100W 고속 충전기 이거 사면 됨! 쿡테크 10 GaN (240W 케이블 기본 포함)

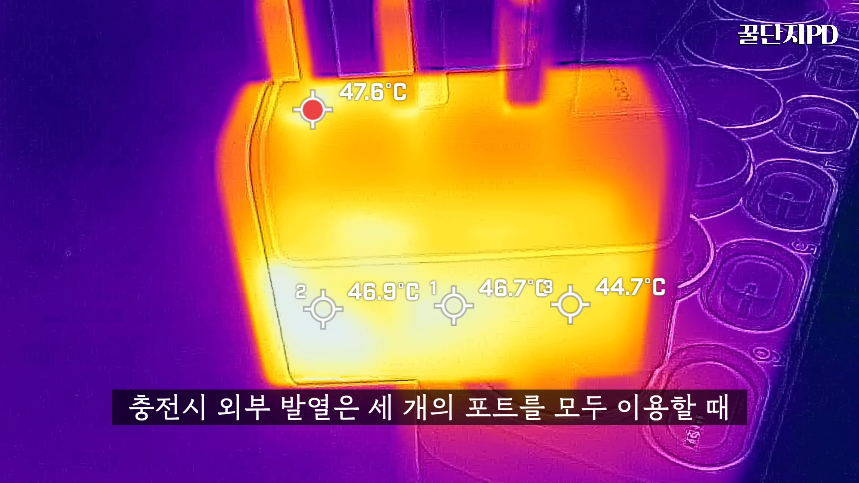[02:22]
충전 시 외부 발열은 3개의 포트를 모두 이용할 때 가장 뜨거운 곳이 47도대가 나오는데 고속 충전기에서는 흔히 만나는 보통의 수준입니다 쿡테크10 GAN 충전기를 보면